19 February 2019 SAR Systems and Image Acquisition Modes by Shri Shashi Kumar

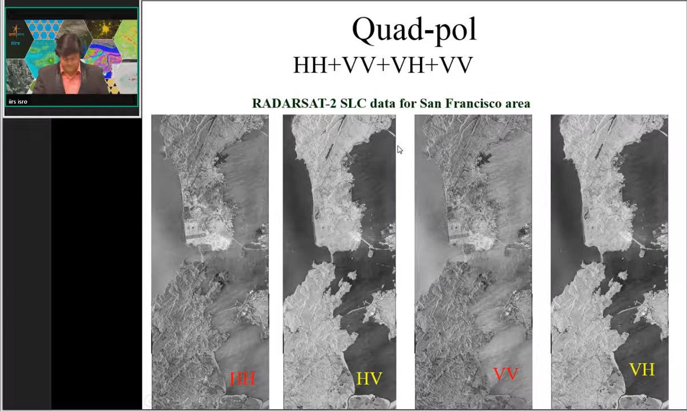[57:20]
relatively scattering is less in VV and HH now with the help of all the four polar metric channels one
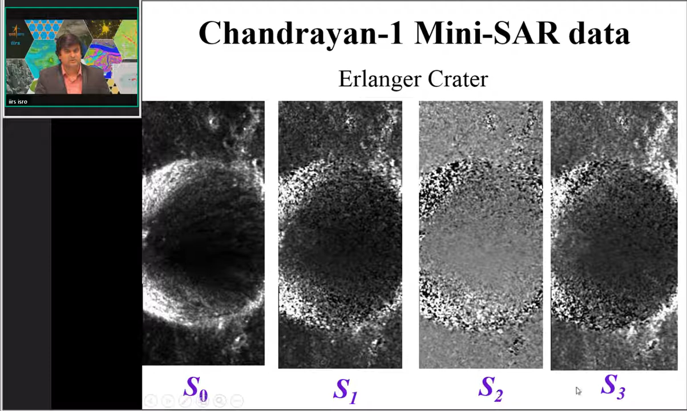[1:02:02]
can see the S0 S1 S2 and S3 S0 will have the maximum information and S1 S2 and S3 will have relatively less information less information with less intensity income region to the S1 S0